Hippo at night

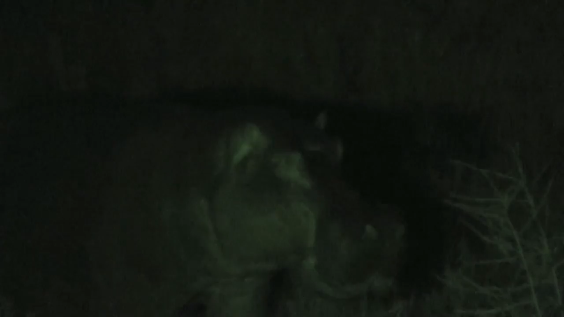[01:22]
So how far is the river from here? About 10 kilometers. Hippos walk great distances at night. Oh, do they? Yeah.